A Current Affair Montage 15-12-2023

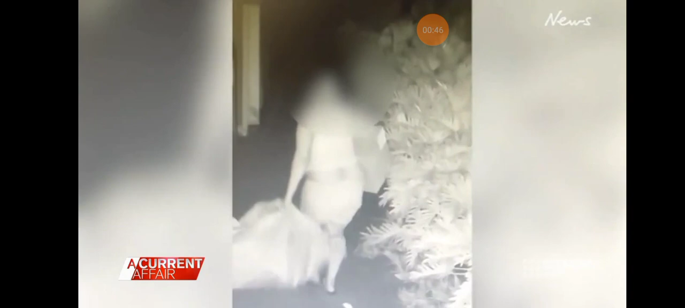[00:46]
Santa won't be coming to this Melbourne home either, thanks to a parcel poacher snatching a loot of toys that were...